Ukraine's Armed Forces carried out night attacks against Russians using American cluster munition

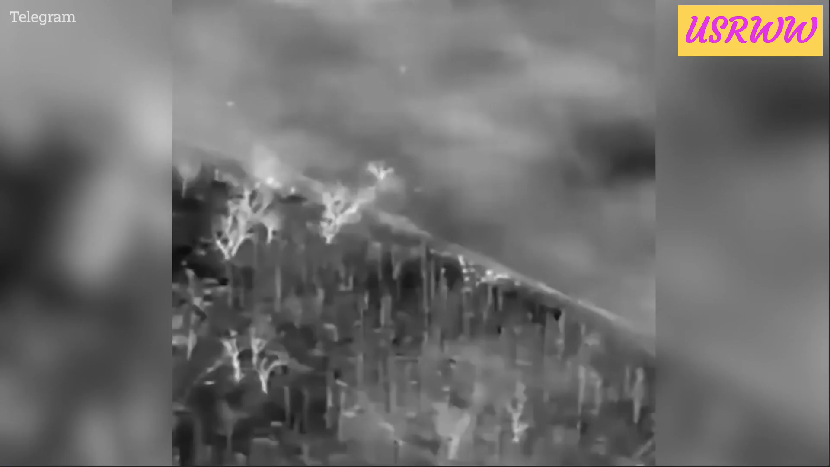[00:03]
A footage shared by the Ukraine's armed forces appears to show a night attack carried out by Ukraine forces using American cluster munition.
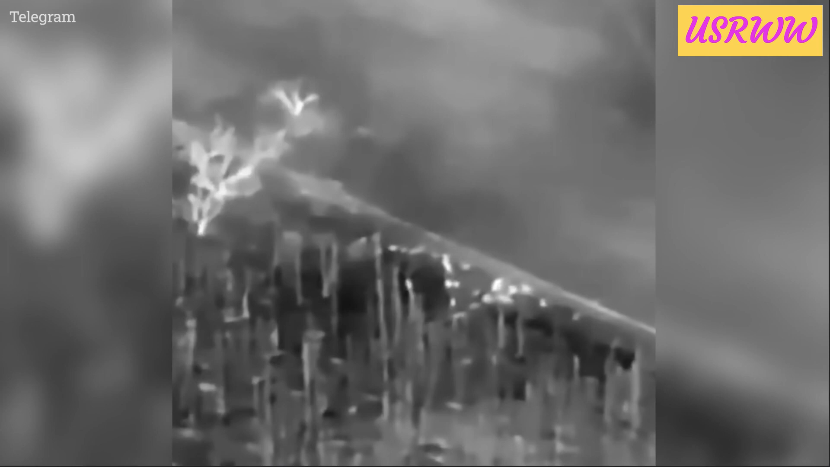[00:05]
Neither we, nor the Americans,